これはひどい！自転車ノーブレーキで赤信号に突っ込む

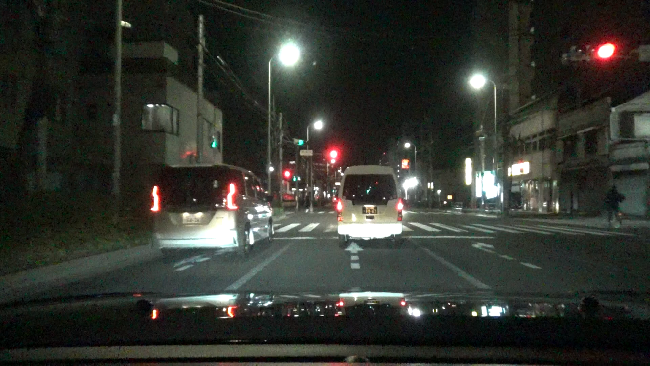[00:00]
見てやろ、チャリンコ。はぁ、あれさすがにひどくないですか、今のあれ。 バイク感覚 だって今全然信号からだったじゃん、 うん、 あれで今車出てきて引いたらさ、車悪いんだよあれ、うん。